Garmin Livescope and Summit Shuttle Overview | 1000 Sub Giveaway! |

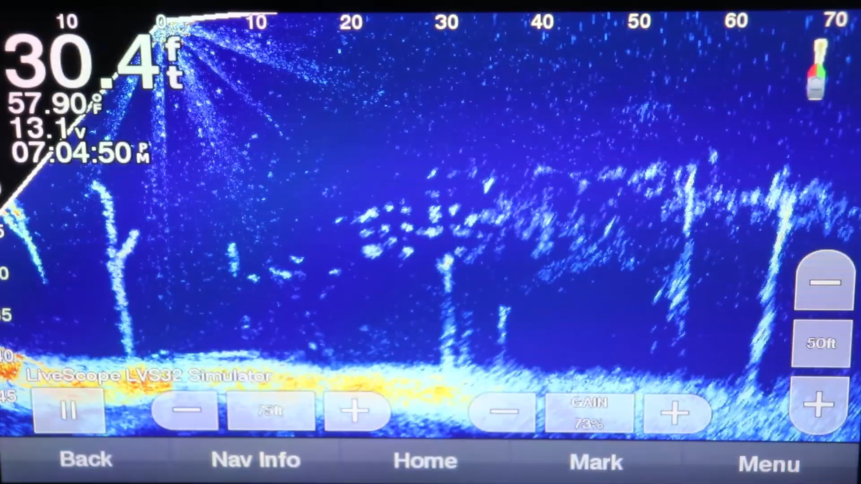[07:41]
On screen: depth 30.4 ft
together and then throws it out to your display so instead of you know three different images you're seeing one big one i mean you can kind of see the seams but it does a pretty good job of stitching it together
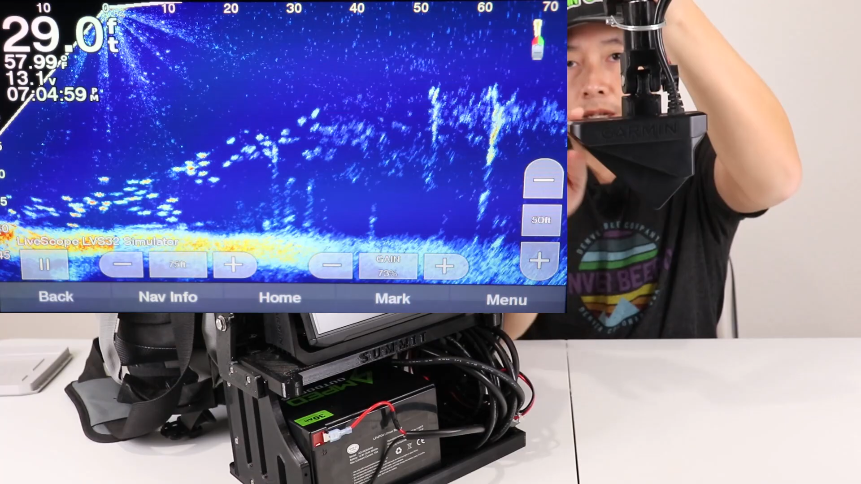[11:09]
On screen: depth 29.0 ft, water 57.99°F
your you know the top's flat and it's shooting out a certain direction so you know you're looking forward
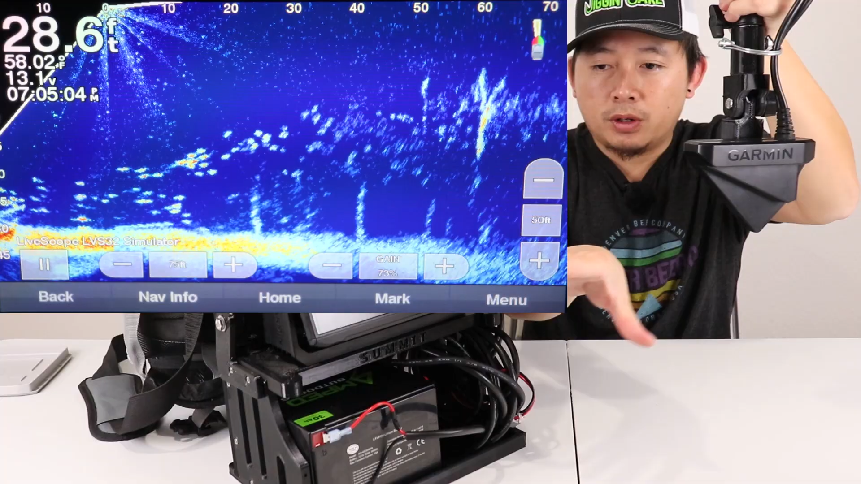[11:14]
of course you want to be pointing forward but people were talking about the orientation because there's a down view where you can look straight down but the mistake that they're doing is they're leaving it in forward
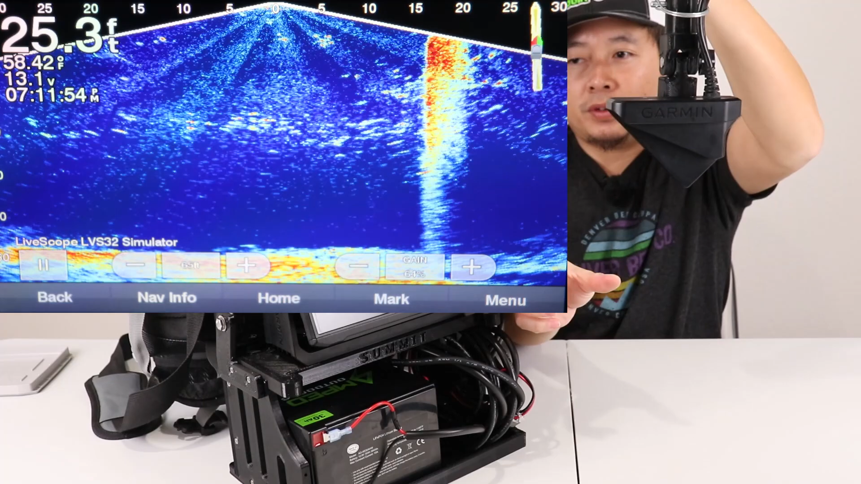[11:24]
On screen: depth 25.3 ft
view so it's looking out like you know maybe kind of like this way but
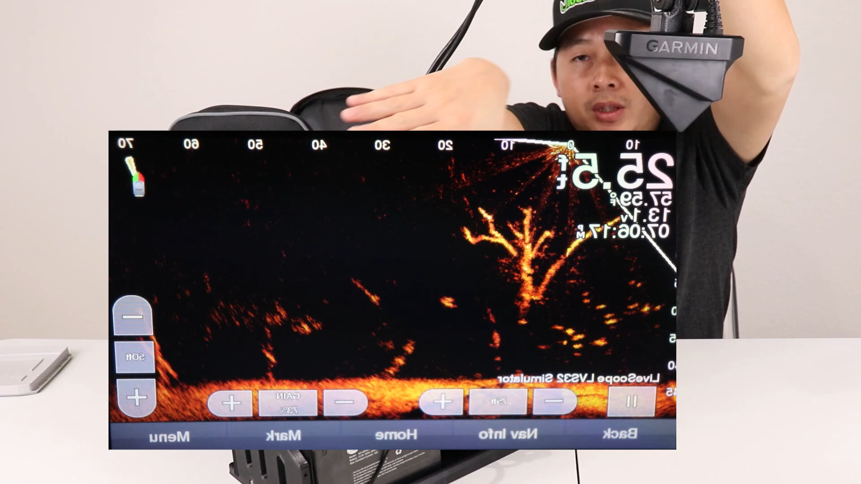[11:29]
On screen: depth 25.5 ft
they're switching the view on the unit but leaving their transducer in
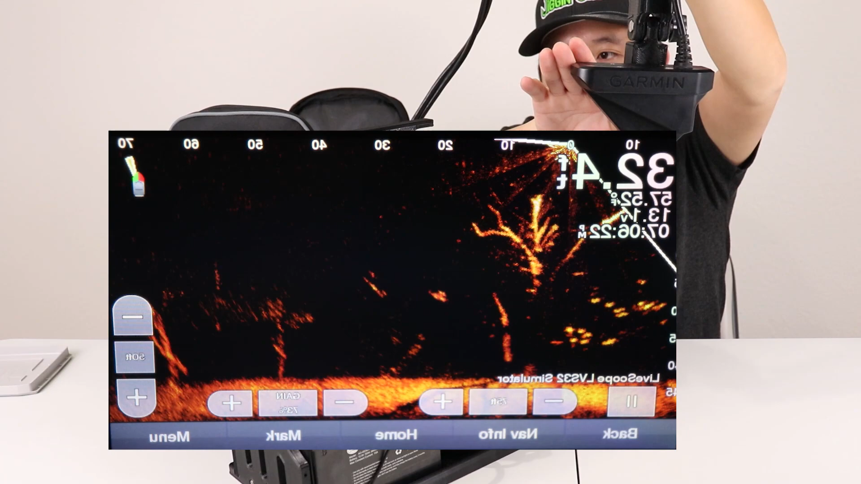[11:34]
On screen: depth 32.4 ft
the forward view so they're basically losing losing coverage back here because it shoots
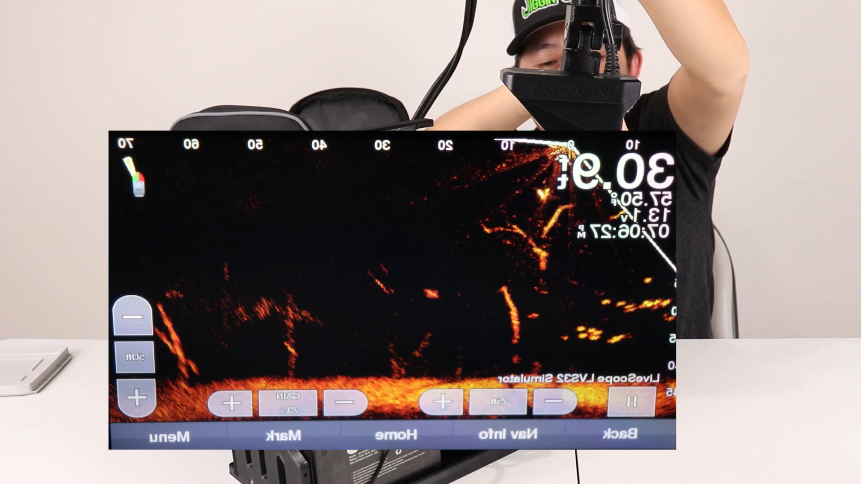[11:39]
kind of like backwards a little bit like this and they're saying they don't even bother turning their transducer according to the